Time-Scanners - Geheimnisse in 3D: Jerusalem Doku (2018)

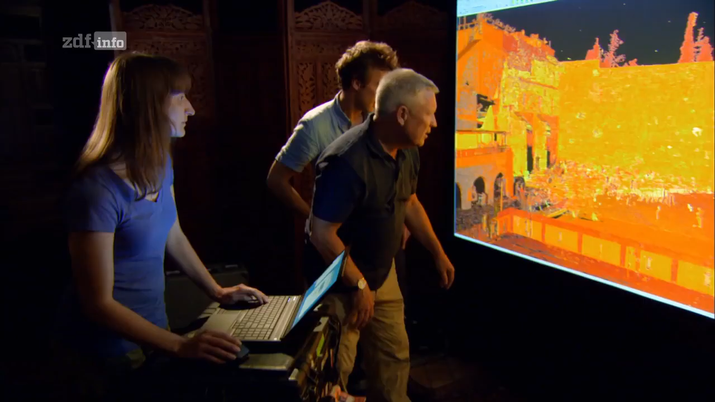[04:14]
Entscheidend bleibt dabei immer die Interpretation der Daten.
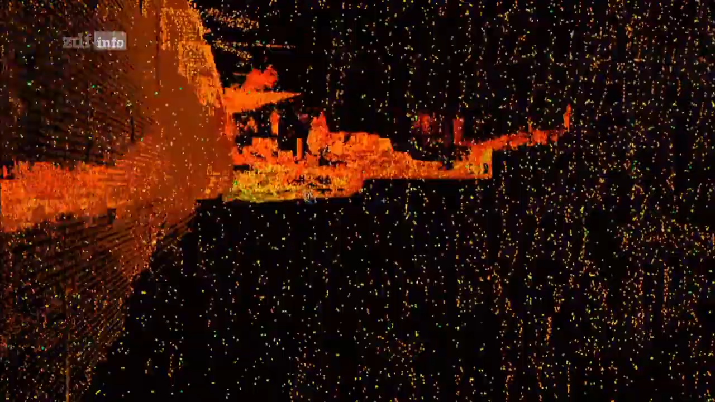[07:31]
Jeder einzelne Scan enthält Millionen von Referenzpunkten.
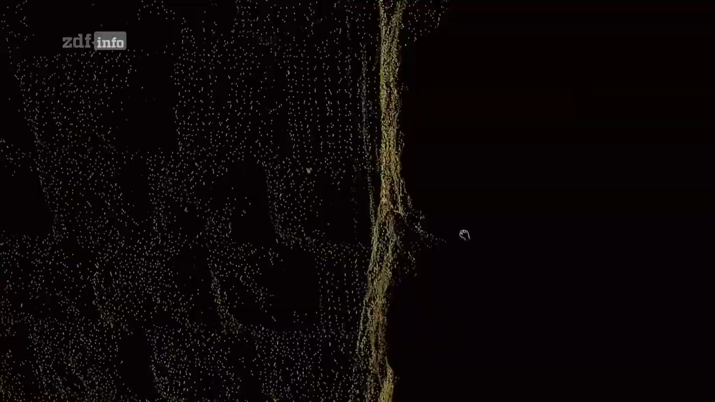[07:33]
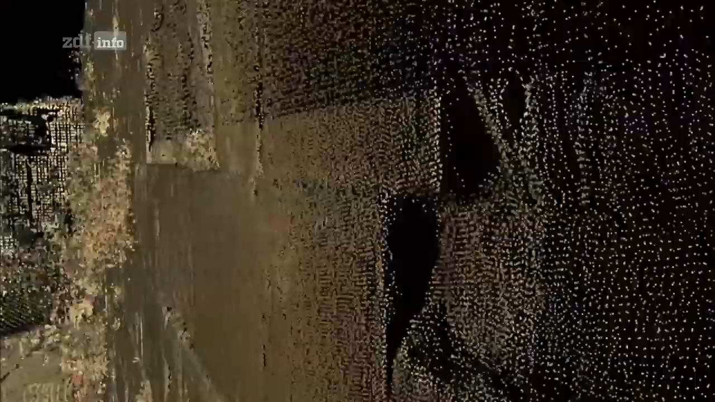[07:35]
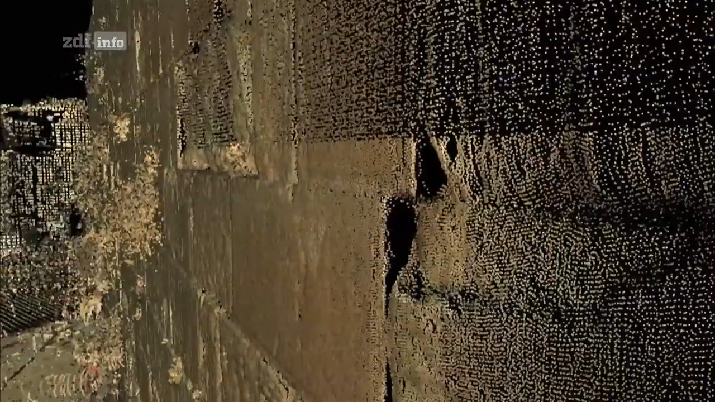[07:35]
Der Scanner fängt einfach alles ein. Sogar die vorbeifahrenden Autos.
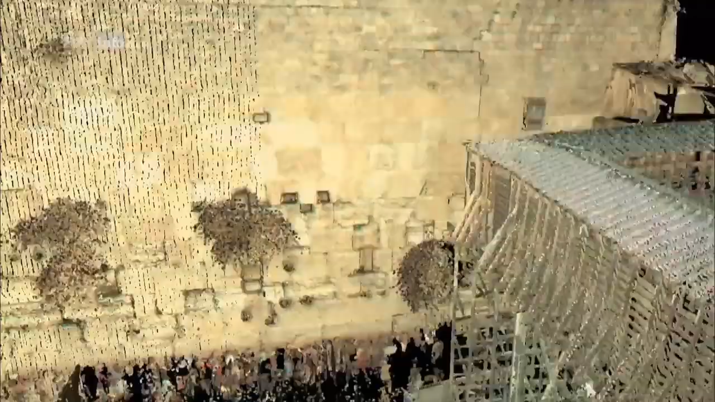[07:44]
Das Team muss zunächst alle Mauern untersuchen und setzt
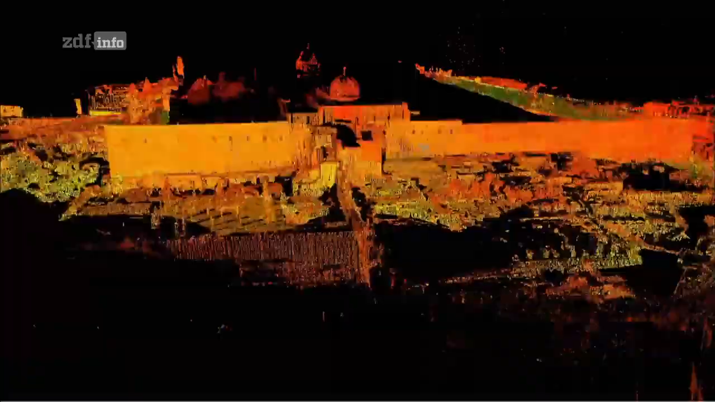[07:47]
dann die Ergebnisse in einem Analysemodell zusammen.
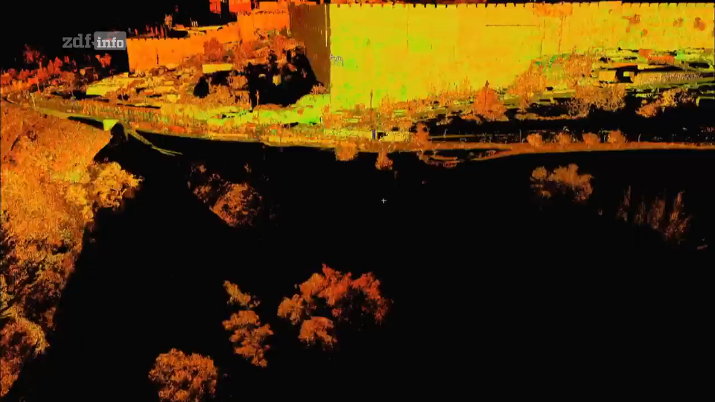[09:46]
Mit dem Scanner kann Steve auch winzige Details erkennen und ausmessen,
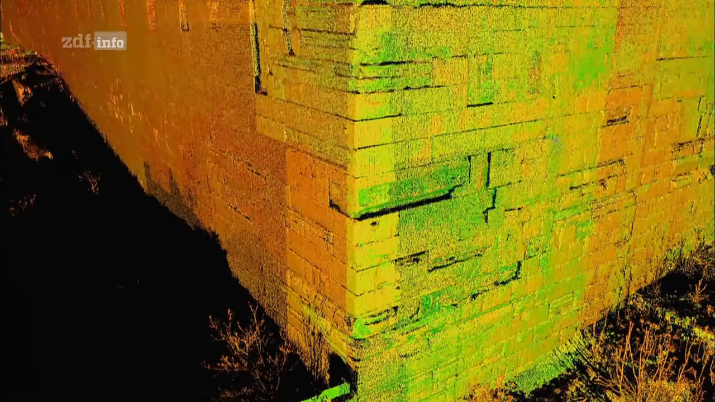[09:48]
wie genau die Erbauer arbeiteten.
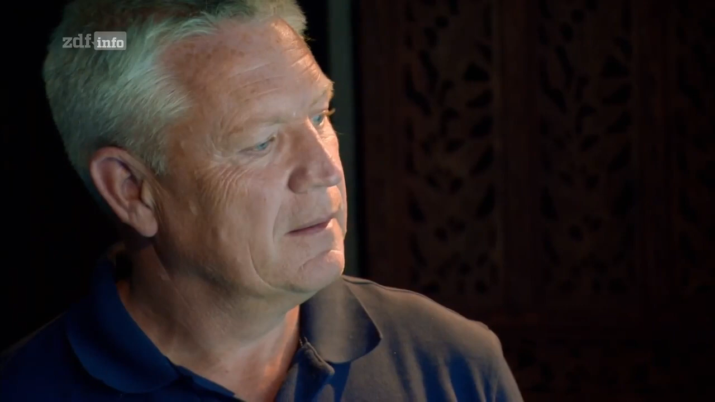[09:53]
Und er hat durch die Scans etwas Ungewöhnliches an den Mauern bemerkt.
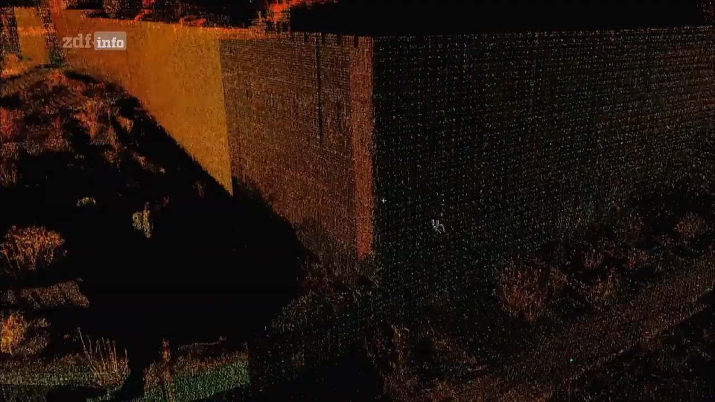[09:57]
Moderne Mauern werden in eine Richtung gebaut.
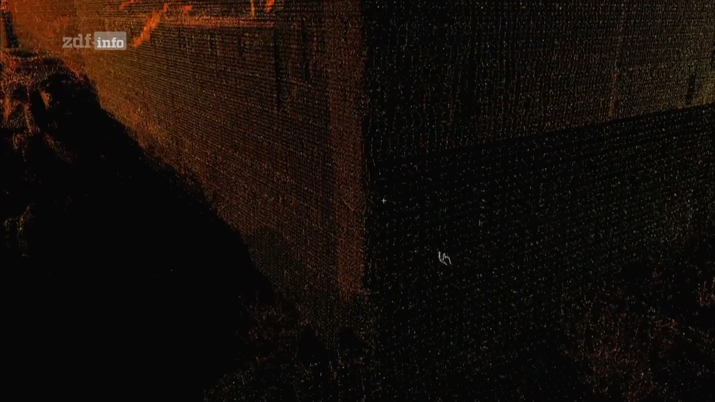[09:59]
Diese scheinen stattdessen nicht gleichmäßig ausgerichtet zu sein.
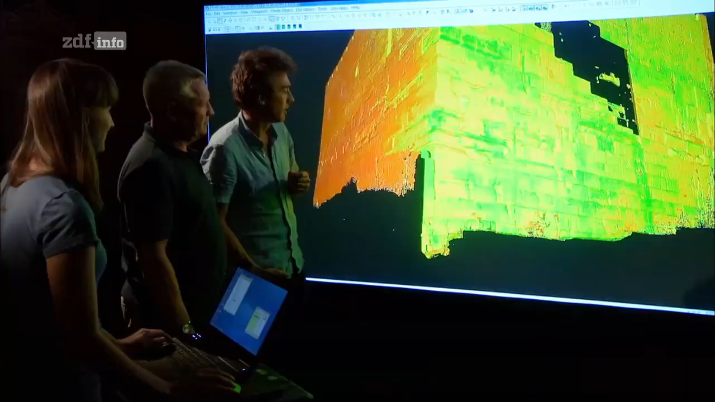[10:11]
Wir stehen hier vor der Südostwand.
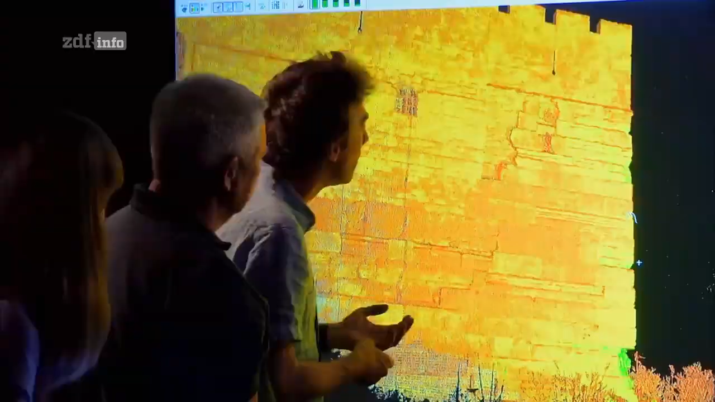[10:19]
Die Daten zeigen, dass die Steine der Mauer nicht senkrecht von oben nach unten gesetzt wurden.
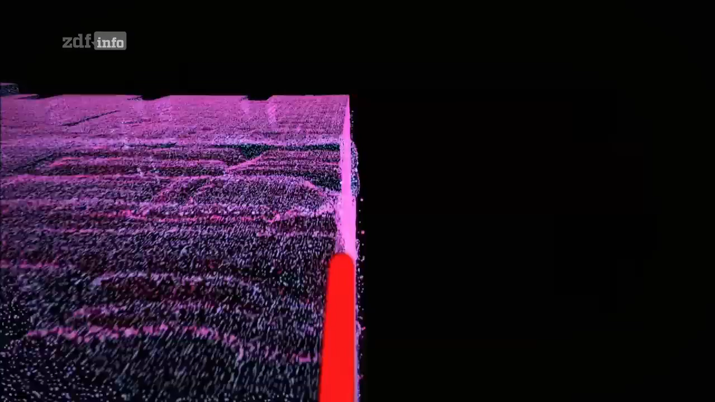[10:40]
Ergebnis? Sie sind in einem 12-Grad-Winkel versetzt.
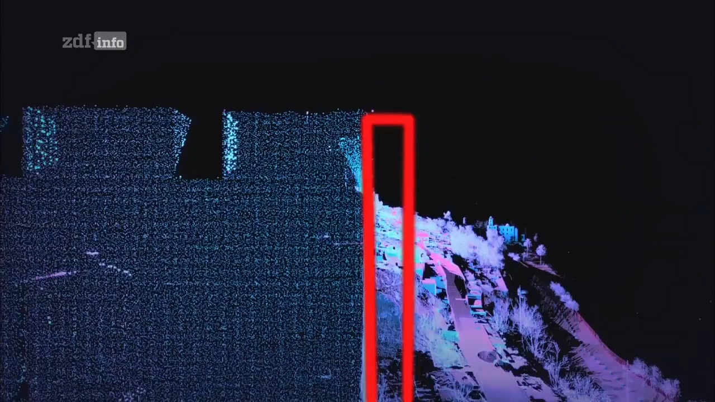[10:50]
So drückt die Mauer mit ihrem eigenen Gewicht nach hinten, um so den enormen Druck des Tempelberges aufzufangen.
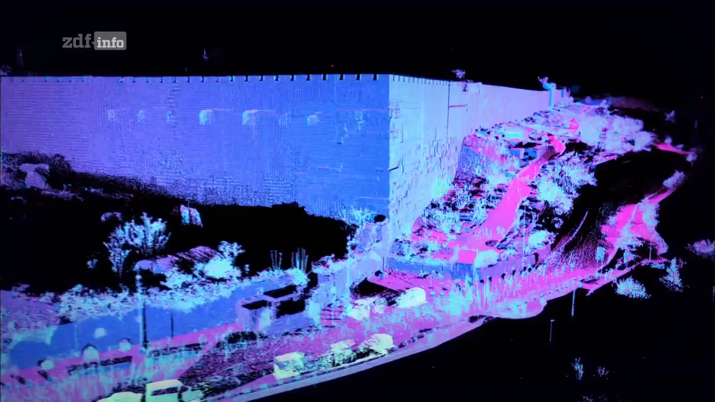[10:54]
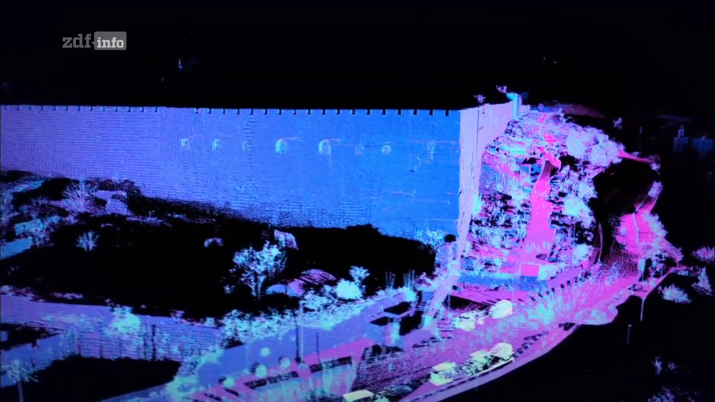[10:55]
Eine clevere Konstruktion, die die Stabilität erhöht.